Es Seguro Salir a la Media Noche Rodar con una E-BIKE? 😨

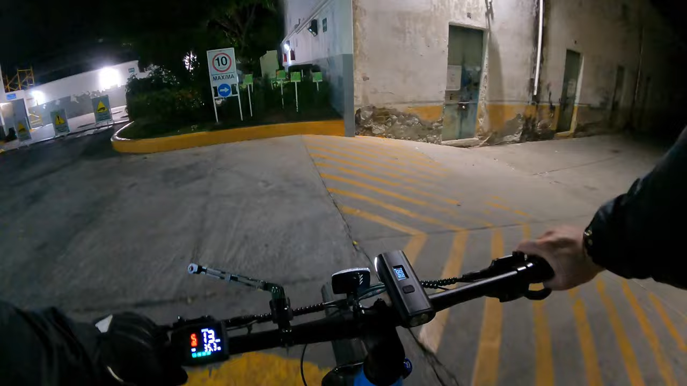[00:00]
Antes estaba abierto al público pero ya lo cerraron
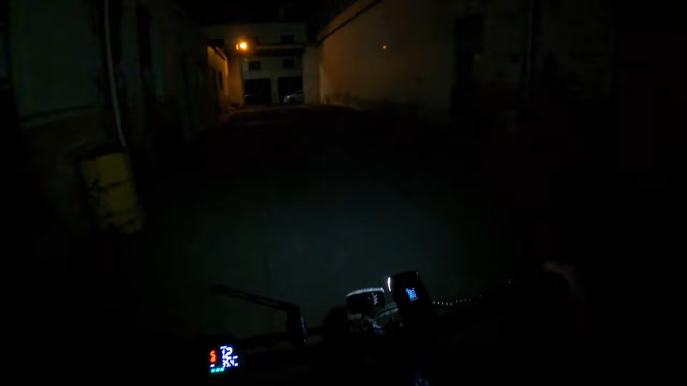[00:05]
Pero es la clase de callejón donde no te gustaría estar solo
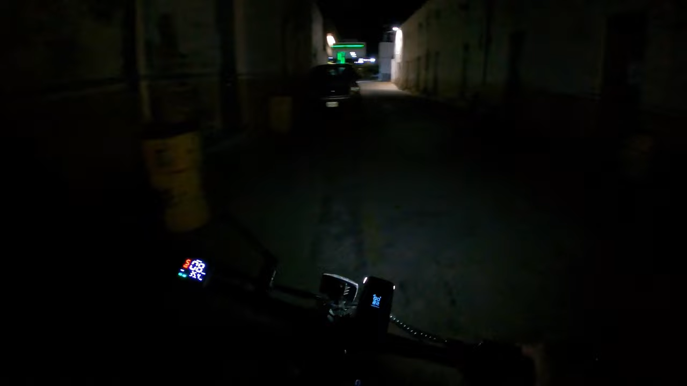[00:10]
Es la clase de callejón donde no te gustaría estar solo a las 2 de la mañana Y bueno amigos me quiero aventar este sendero con el puro acelerador
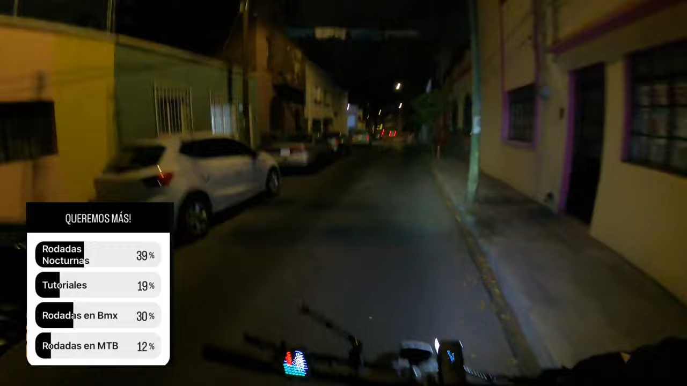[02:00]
Y la mayoría me respondió que videos nocturnos Por allá un gatito Videos nocturnos banda, fue lo que me acaban de pedir Entonces pues a mí me dio hambre justo ahorita Son como las 11 de la noche más o menos No es tan tarde realmente
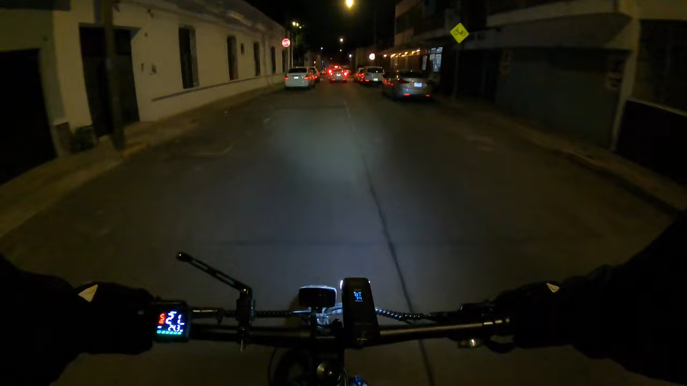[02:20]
Así que voy a salir a buscar algo de cenar Traigo la bici asistida Green Plus Ya vieron el video de la reseña, estuvo muy chido
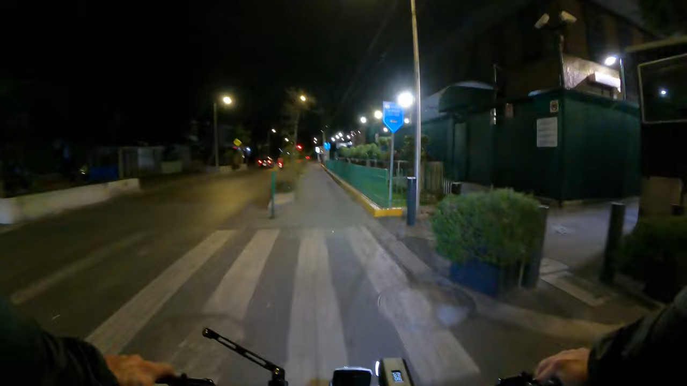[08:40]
Bueno amigos Vamos a encender La asistencia De la bici Ahí ya pueden ver El tablero Vamos a meterle Hasta la velocidad 5 No sé si se alcanza A ver Pero bueno Parece que ya andamos Ahora sí que Literalmente En modo avión
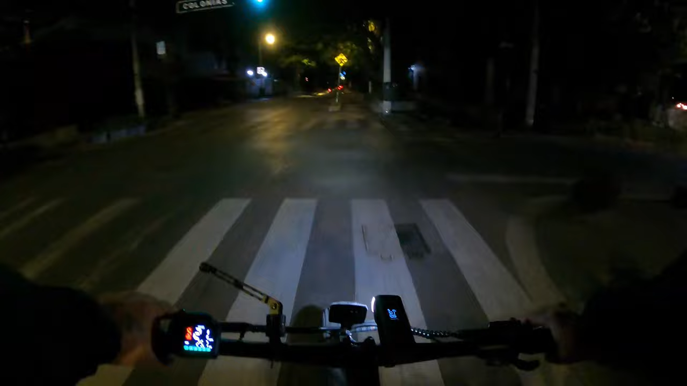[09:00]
Y pues por la ciclovía ¿No? Para que la gente Que ve los videos No se esponje Y no diga que somos Unos maleducados
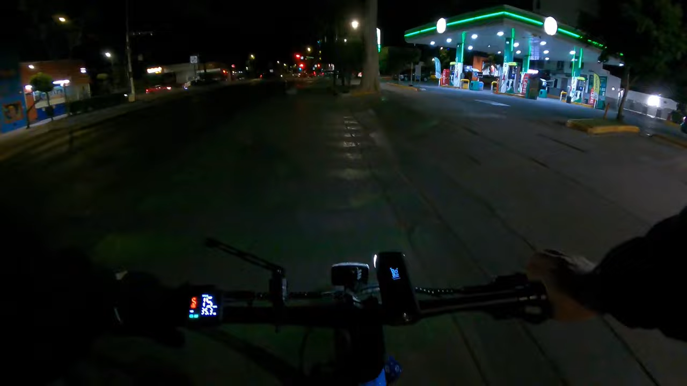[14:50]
Ya casi es hora de decir adiós Amigos, esta rampa me gusta mucho Este spot, la neta está bien chido Antes estaba abierto al público Pero ya lo cerraron No sé por qué
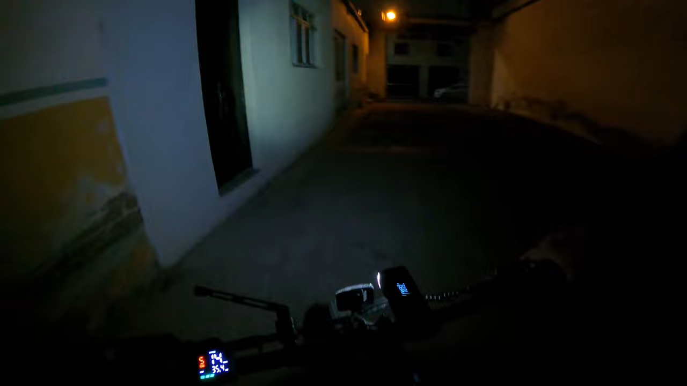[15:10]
Pero es la clase de callejón Donde no te gustaría Estar solo Esta es la clase de callejón Donde no te gustaría estar solo A las dos de la mañana Esto se ve chido, eh Yo vi un homeless ahí acostado Bien a gusto Yo creo que nadie lo interrumpe Bueno, excepto yo Con mi bicicleta, ¿verdad? Pero de ahí en más Creo que nadie lo interrumpe